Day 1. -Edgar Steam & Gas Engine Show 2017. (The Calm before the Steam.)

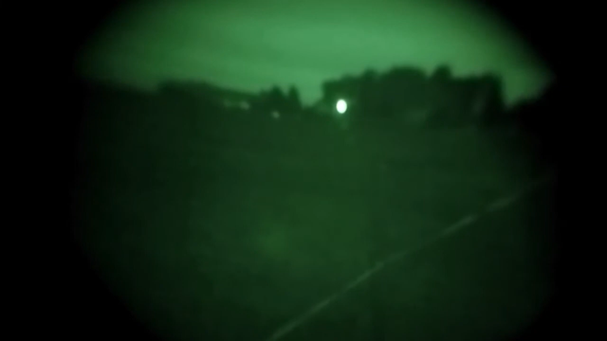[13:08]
What is this, Jared? Night vision, man. Look at that. Night vision.
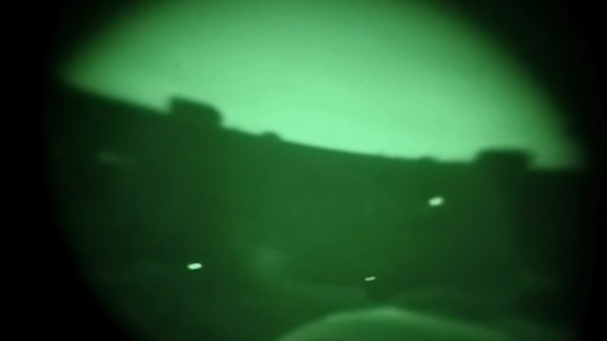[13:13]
Let's see what people are doing at their campers. I can't believe that's working with the camera.
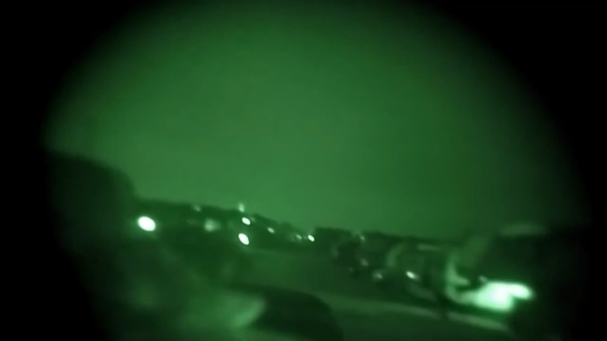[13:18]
Look at that, dude. It's actually working. That is cool.
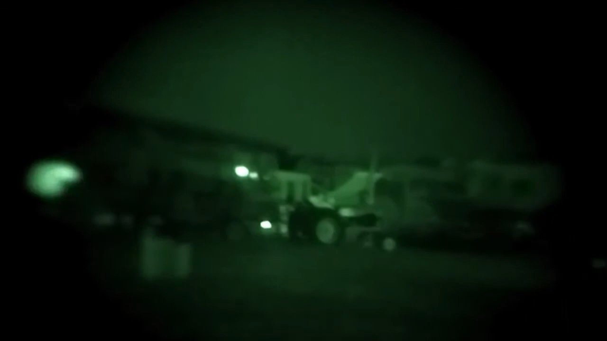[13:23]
I mean, granted, it's a tiny little spot, but who cares? Wow.
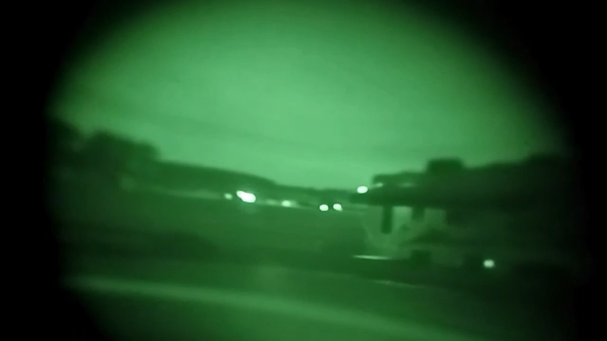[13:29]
Move your camera over a little bit. Okay, well...
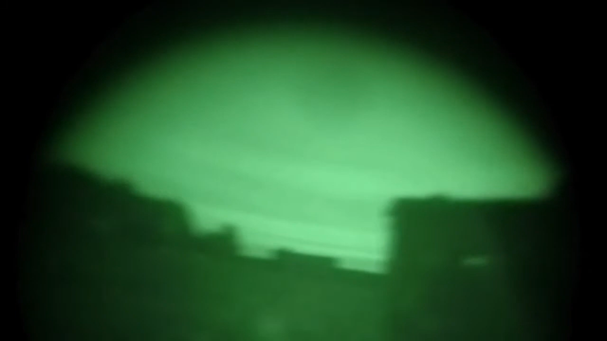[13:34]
Okay, let's look out this way. I noticed it got a little bit bigger. There's the moon.
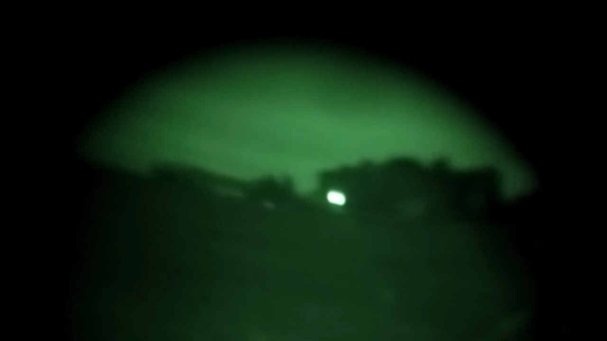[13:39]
Yeah, this really works. It works quite good. Look at it. It's like dark out, and I can actually see things. I like this.